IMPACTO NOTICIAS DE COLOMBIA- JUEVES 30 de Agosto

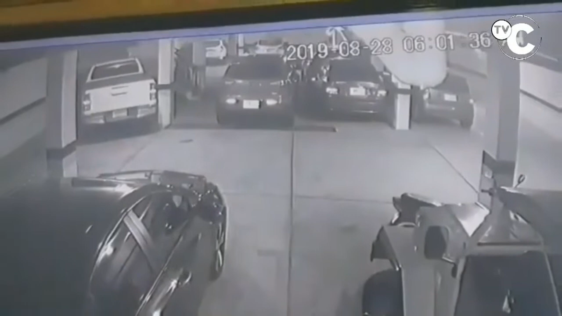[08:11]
En Bucaramanga, ladrón que entró en las horas de la noche a un edificio del barrio La Aurora. Intentó abrir varios carros, pero como no pudo, solo buscó una bicicleta que se la robó.